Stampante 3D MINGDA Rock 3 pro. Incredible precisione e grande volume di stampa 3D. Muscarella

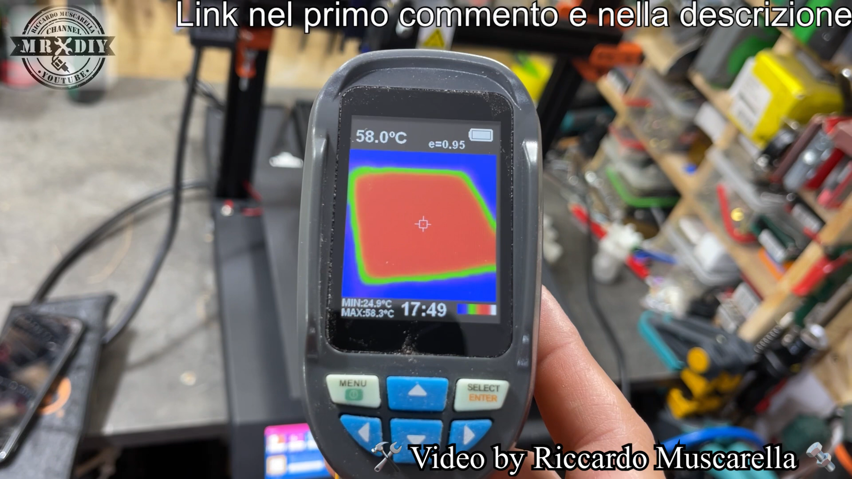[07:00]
On screen: spot 58.0°C, max 58.3°C, min 24.9°C
gradi adesso la temperatura leggermente sta scendendo però guardate abbiamo un
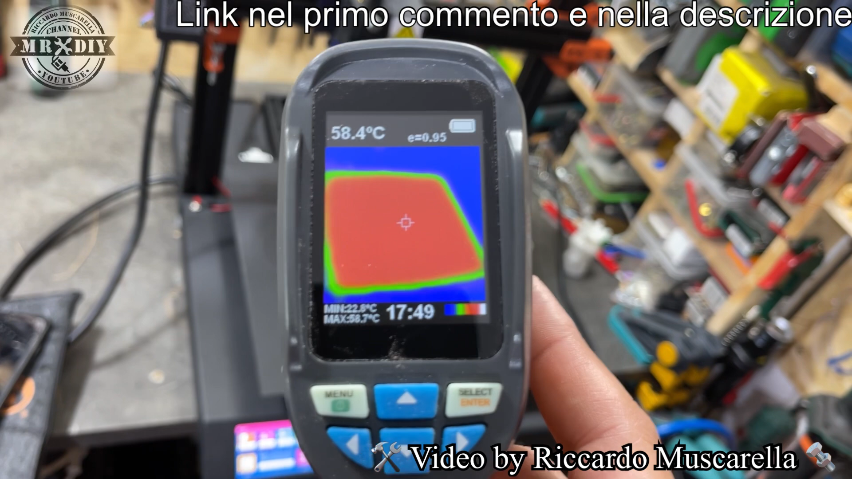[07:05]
On screen: spot 58.4°C
piatto di stampa perfettamente riscaldato in modo omogeneo e adesso